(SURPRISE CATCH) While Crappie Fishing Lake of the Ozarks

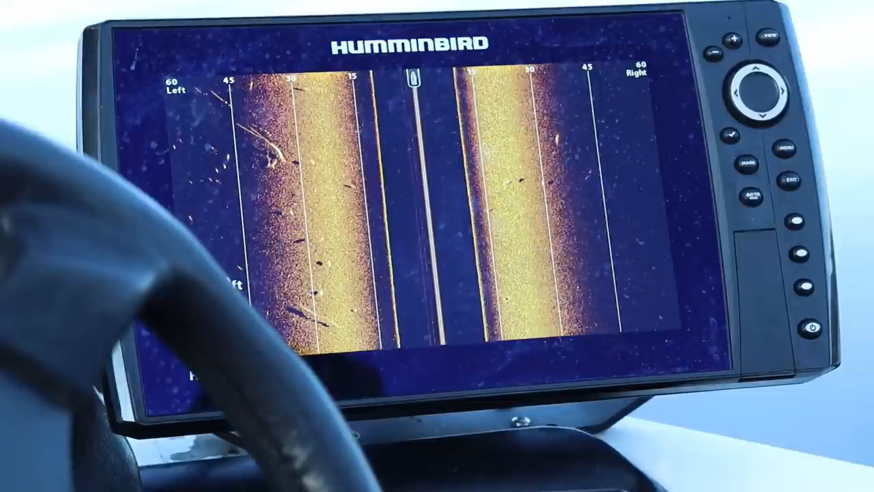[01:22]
See those fish are suspended Those are big fish too Big fish Big, big fish So, big, big thing this morning is just going to be finding these pre-spawn crappie It's mid-February right now Honestly,
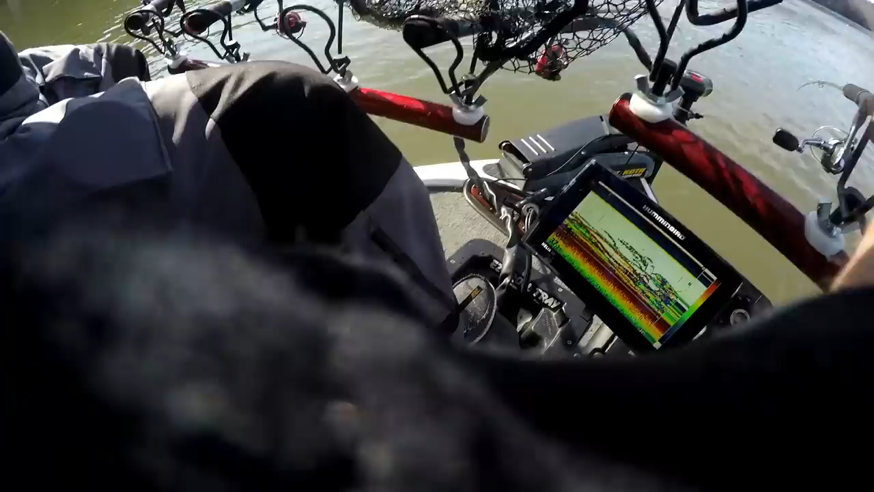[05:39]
i'm gonna say if that's that's a crappie it is big three pounder that's cool
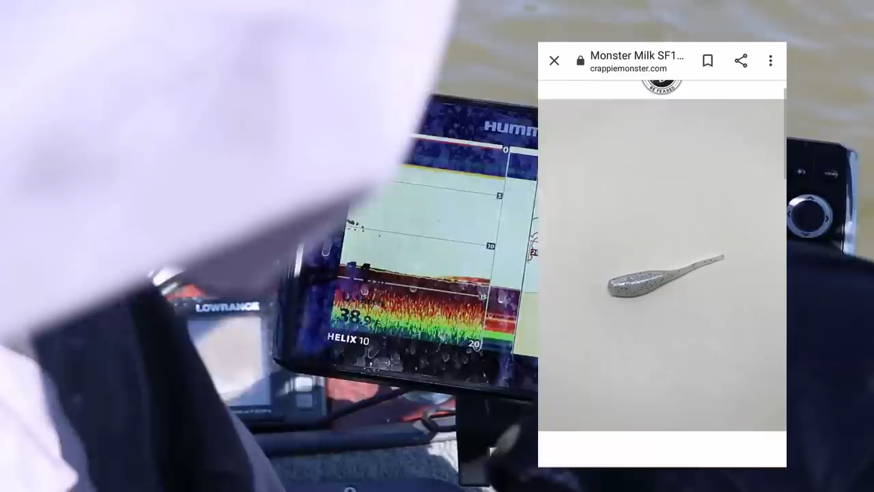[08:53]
there he is little guy not so little guy that's a big guy didn't feel like much coming up
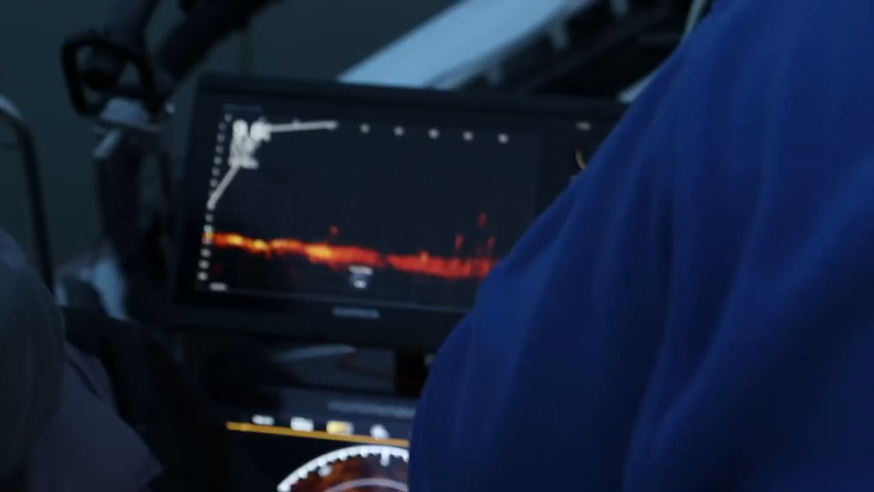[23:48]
thatcher and buzz won lake wachita the act tournament this year they're using live scope
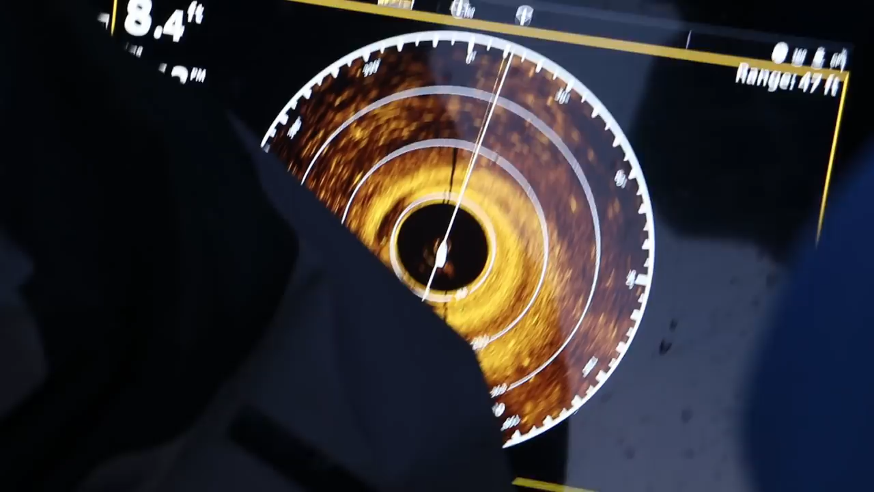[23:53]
and 360 combination the live scope pinpoints where they should put their spider rig
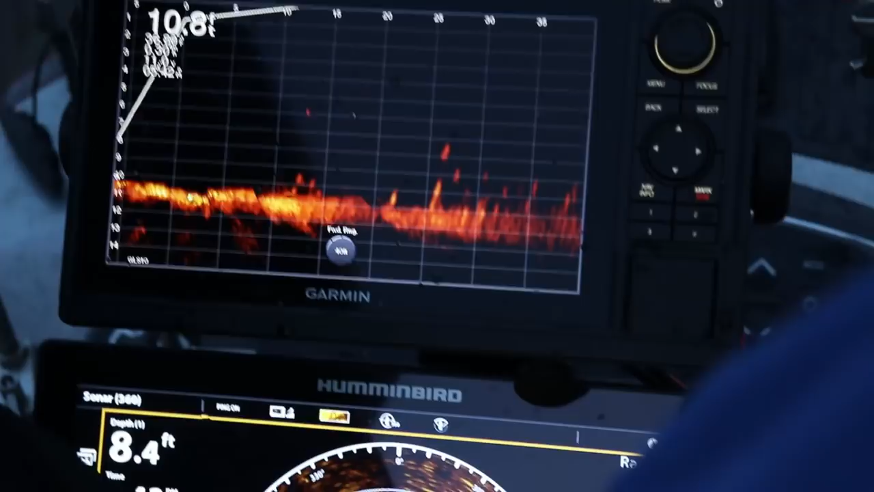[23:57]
set up and the 360 shows in the school of fish you're a lot bigger than that i'm used to yeah they're a meat